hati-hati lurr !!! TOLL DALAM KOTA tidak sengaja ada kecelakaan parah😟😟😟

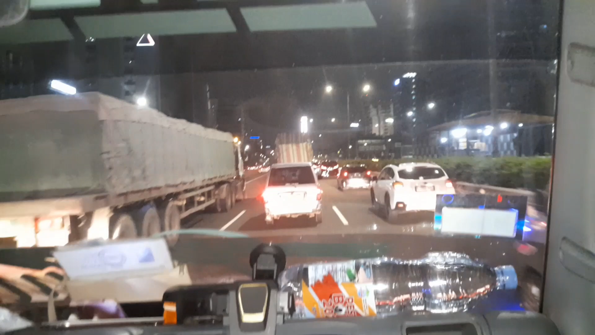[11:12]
Besar masuk dalam kota terus. Cuman kalau belum jam 10 nggak boleh lewat, karena kan nggak boleh, emang aturannya gitu sih.